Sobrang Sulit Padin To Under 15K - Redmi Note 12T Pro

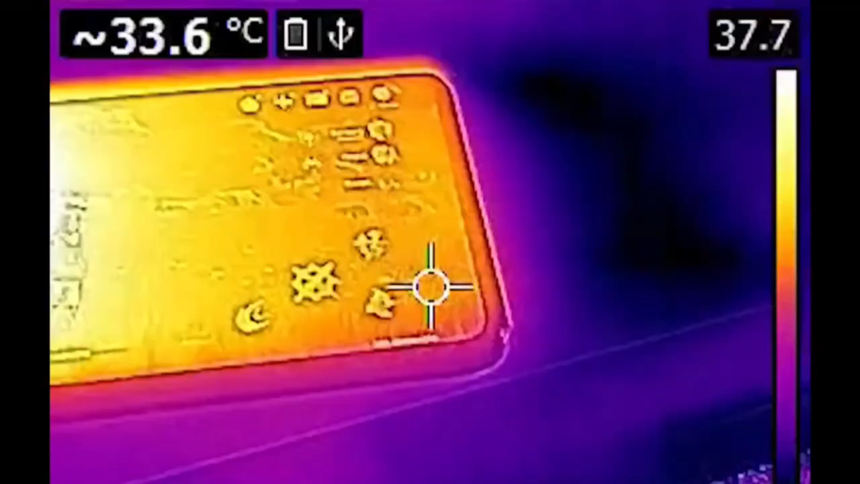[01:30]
On screen: spot 33.6°C
Sa paglalaro ng halos isang oras ay nasa 41 degrees lang ang pinaka mataas.